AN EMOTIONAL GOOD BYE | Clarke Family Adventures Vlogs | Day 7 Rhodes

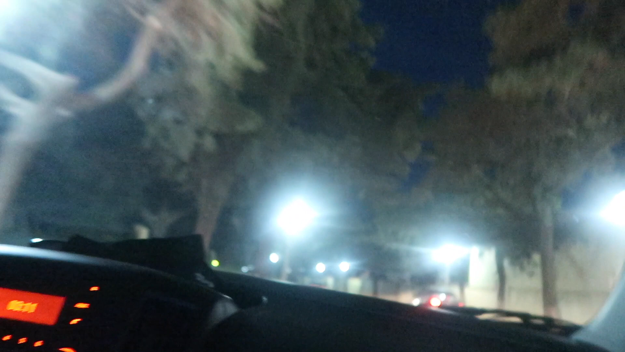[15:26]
It doesn't help that it's very dark. I do recognise all of this, I think.
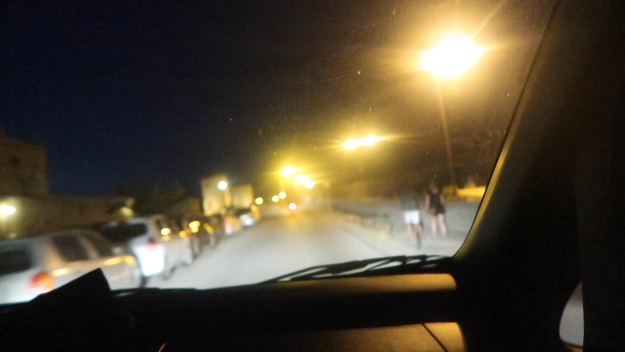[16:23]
It's all lit up, nice and bright and pretty. It's so beautiful.
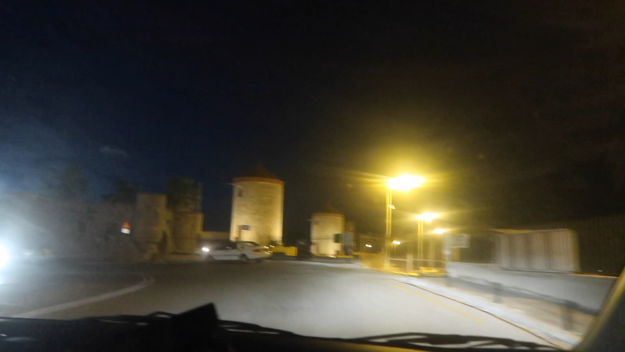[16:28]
I love it so much. Do you reckon our boat's still here?